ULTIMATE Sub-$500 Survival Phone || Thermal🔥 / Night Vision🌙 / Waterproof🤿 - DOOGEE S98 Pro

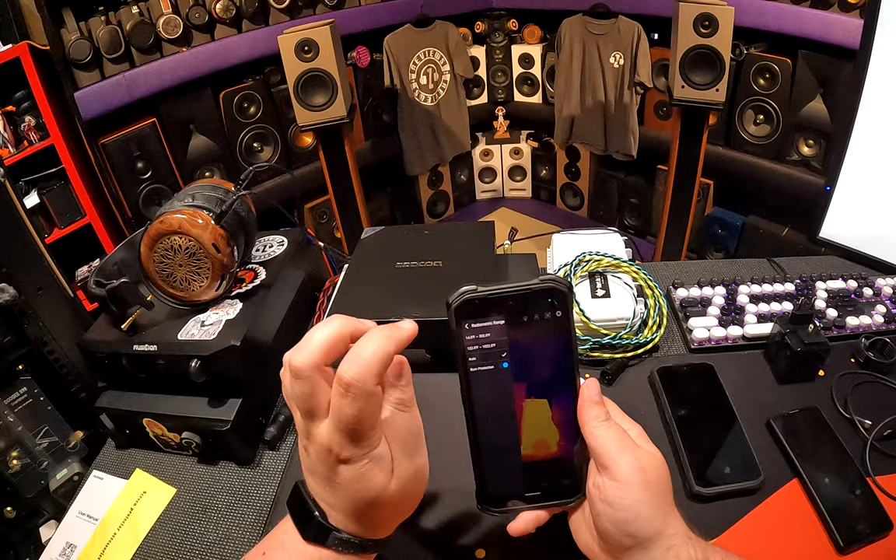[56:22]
which is anywhere, which you can put on auto, which is what I have it, which can go from 14 degrees Fahrenheit. I have it set to Fahrenheit. You can set it to Celsius if you'd like.
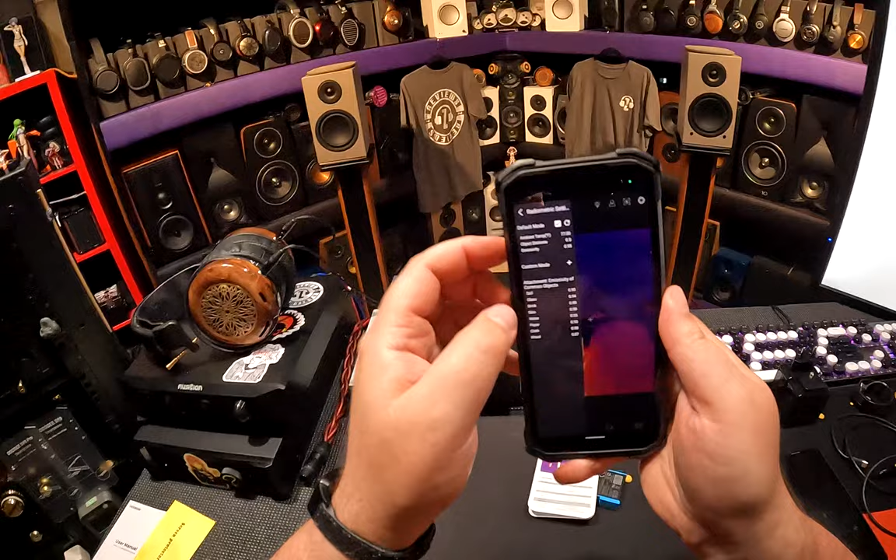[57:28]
You can do, there's different equivalent emissive seek for common objects.
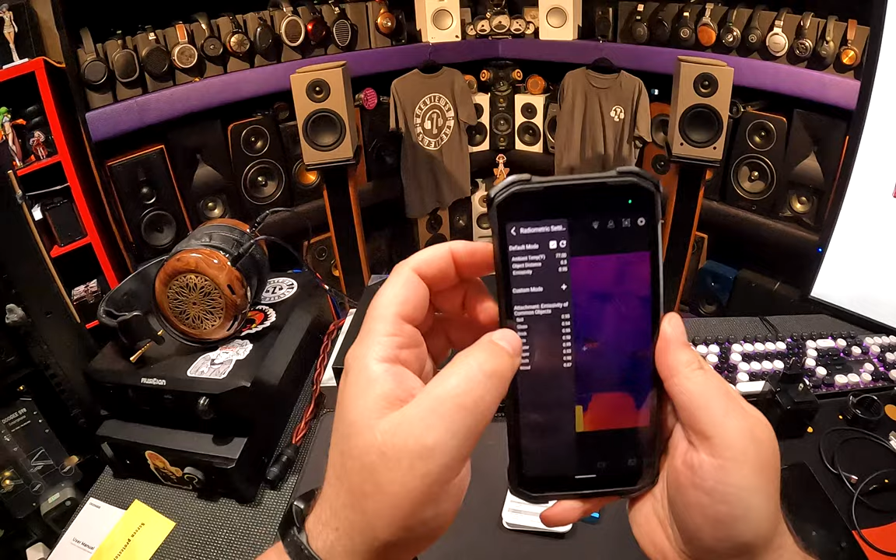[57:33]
You can do a custom mode. You can tell it the ambient temperature, object distance.
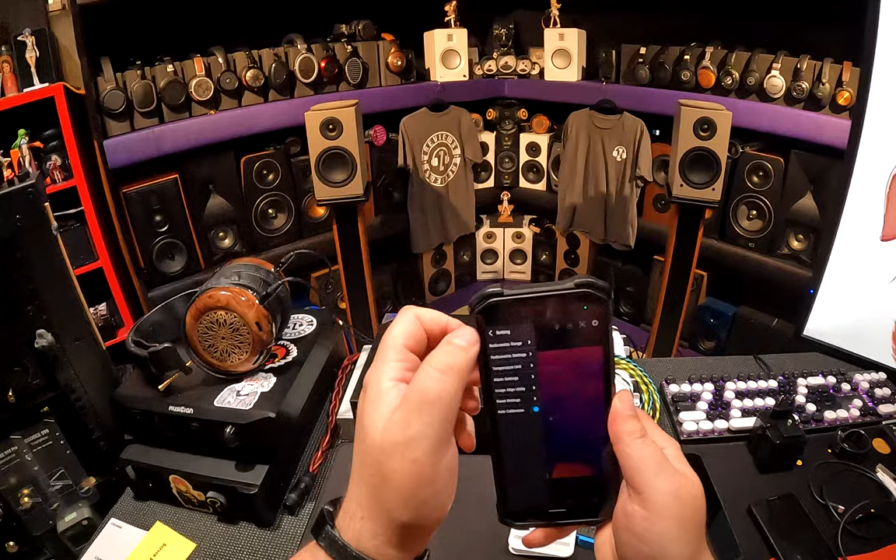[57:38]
You can do all sorts of shit. I'm going to set the object distance to be further away at some point. Temperature unit, we can set it to Kelvin.
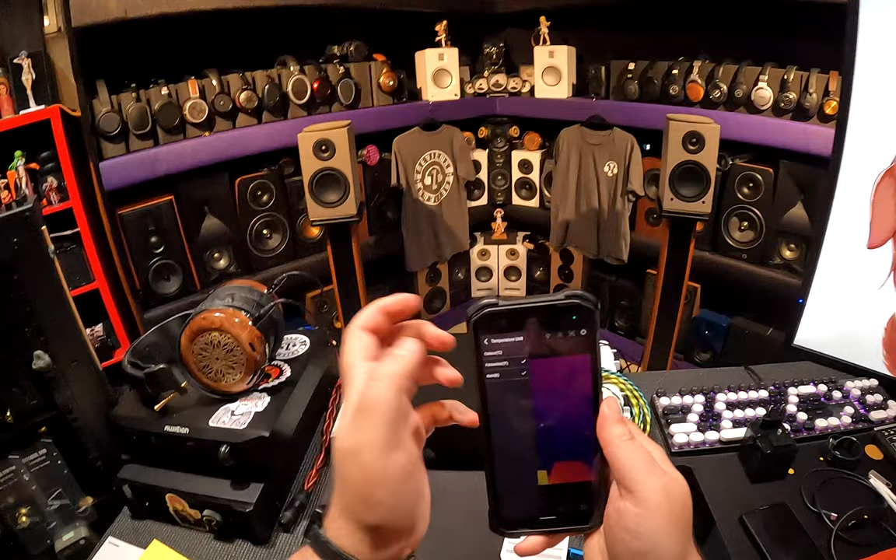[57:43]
You want to be a real boss? I'm going to be a real boss for a second. So how hot is my hand?
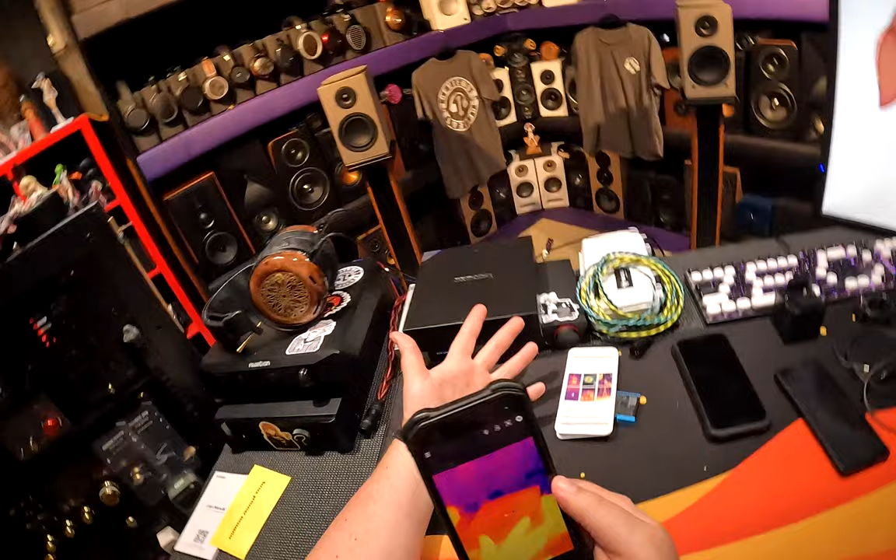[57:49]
307 degrees Kelvin. Mom, I don't have a temperature.
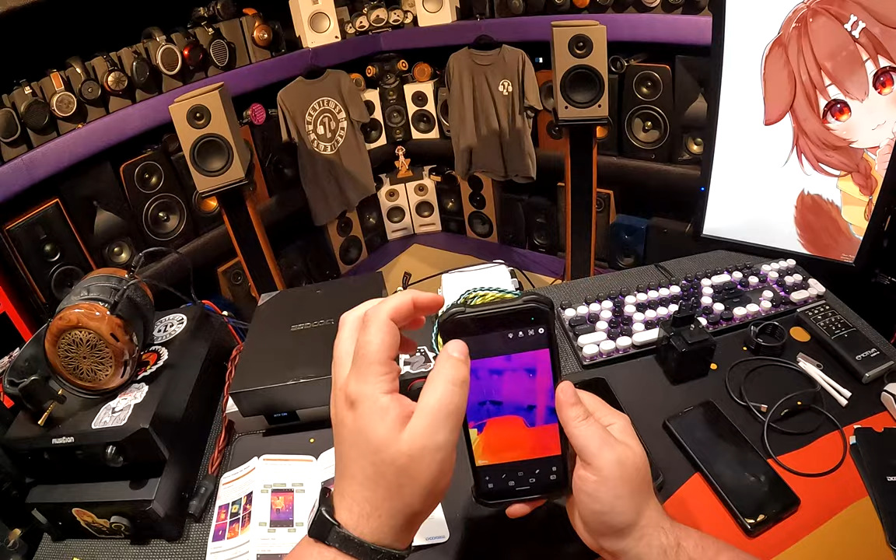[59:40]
So there's that mode, which is professional mode, then this mode, which is temperature mode, which just says low, and then it says the temperature in Kelvin.
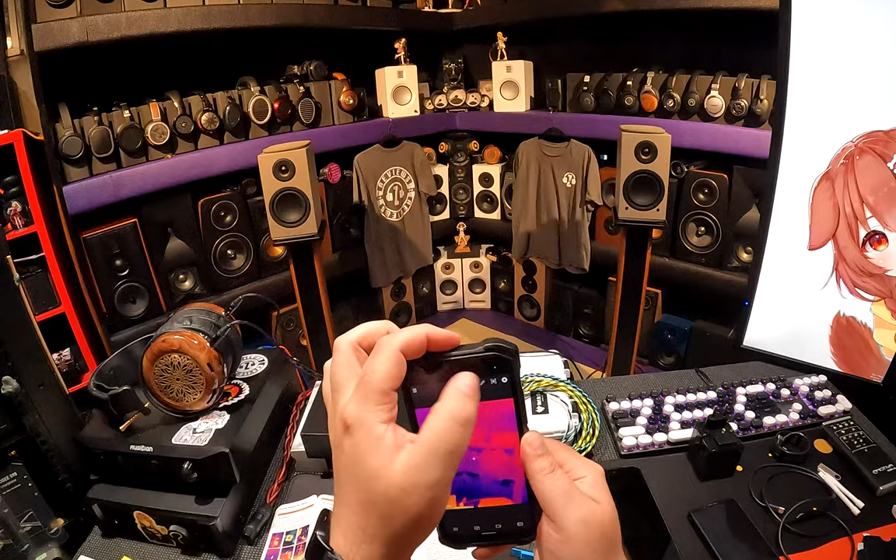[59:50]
So it's a little bit, is it faster in that mode, and there's personal mode, and then there's, here we go.
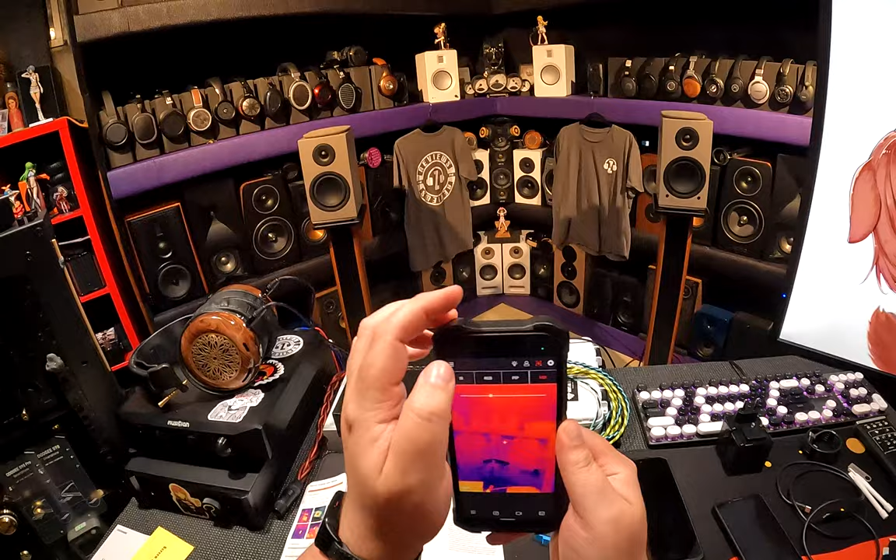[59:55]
So we got infrared. Here's just the infrared.
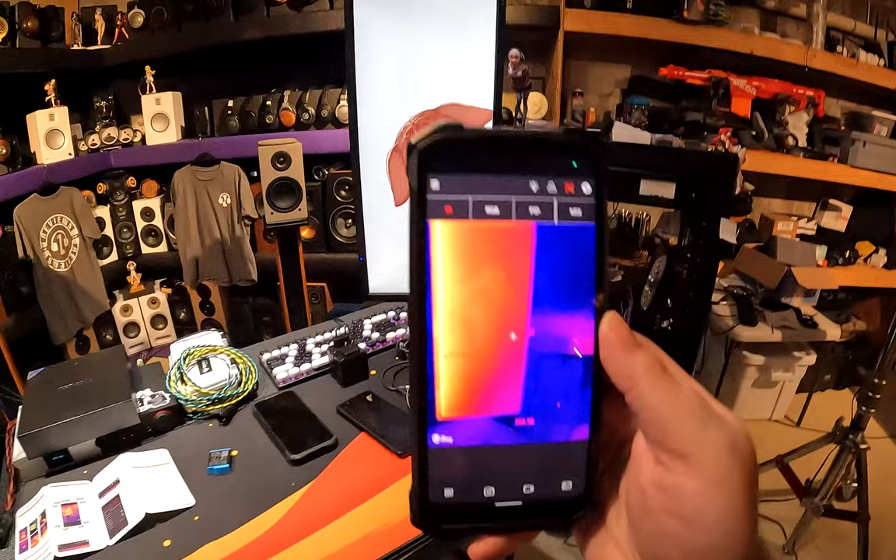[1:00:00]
I don't know if you could make this out, but there's no longer any image of the doggy girl. You can't read anything.
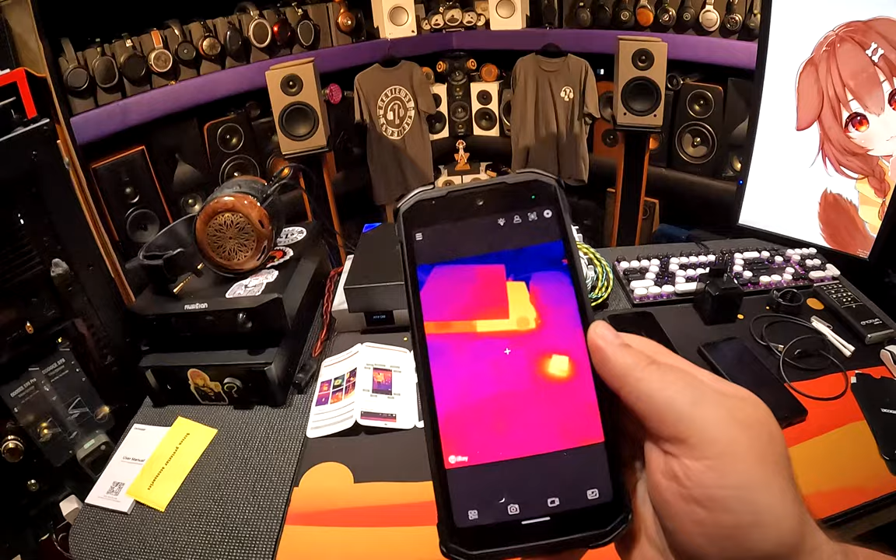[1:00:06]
Everything is just shapes, and I would actually probably do this if you were lost in the woods looking for people that are hunting you to kill you and eat your spine,
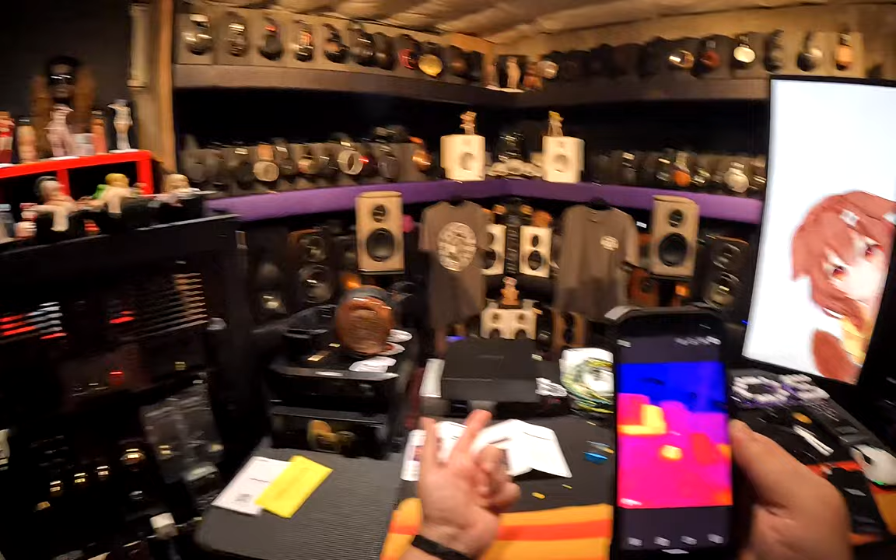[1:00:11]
because you don't need the detail, you just need the shapes.
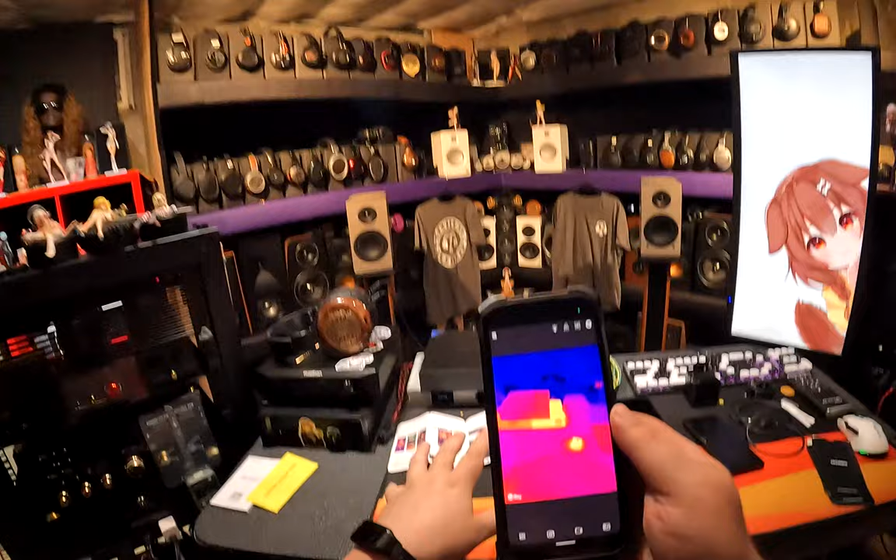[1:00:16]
So there's the shape, there's the hand, there's my hand print, because it was on there for like five seconds.
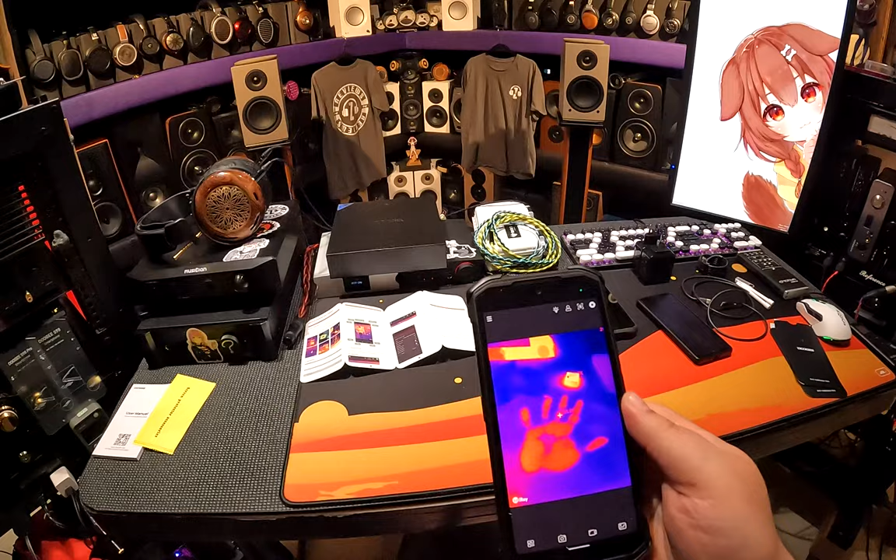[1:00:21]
It's fucking wild. So then you can go to RGB, which is, this is the camera, this is what it looks like when it's matching the camera's resolution, so it's kind of just a shit regular camera,